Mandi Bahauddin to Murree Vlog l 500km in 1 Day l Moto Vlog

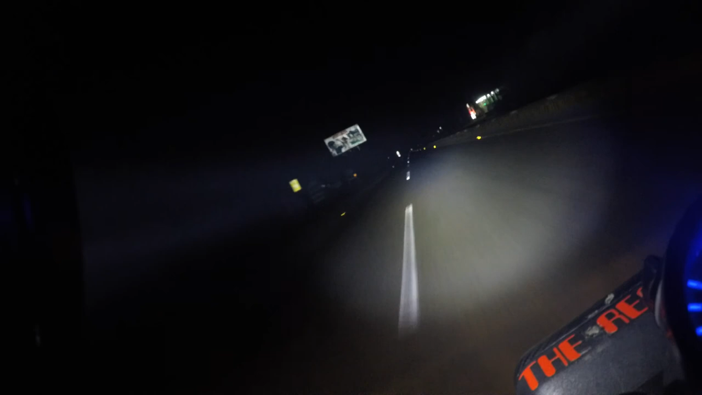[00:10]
ऑन कर लूँ। लें हेलो एंड वेलकम टू माय चैनल AHS व्लॉग्स। मैं हूँ अली हसनैन साहब, आप सब लोगों का अच्छा सा दोस्त। और आज हमारा राइड का प्लान बन चुका है मरी का। और जिस वक्त अभी मैं मोटरसाइकिल चला रहा हूँ, ये है ज़िला मंडी बहाउद्दीन।
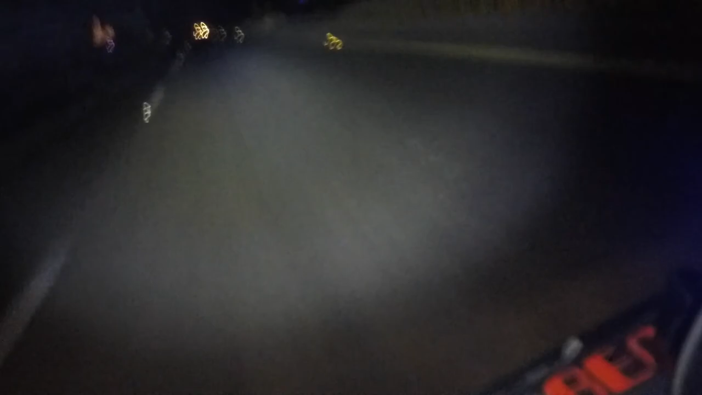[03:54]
तो अभी हम अपर जेलम कैनाल पे जा रहे हैं,
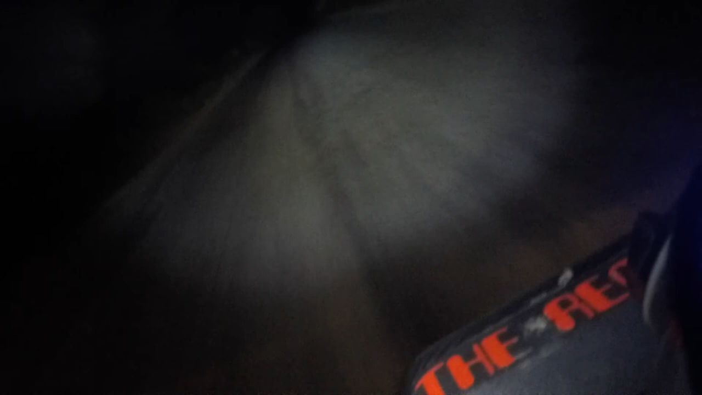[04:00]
मतलब अपर जेल कैनाल के साथ साथ जा रहे हैं टुवर्ड सिटी रोड N5 नेशनल हाईवे N5 की तरफ।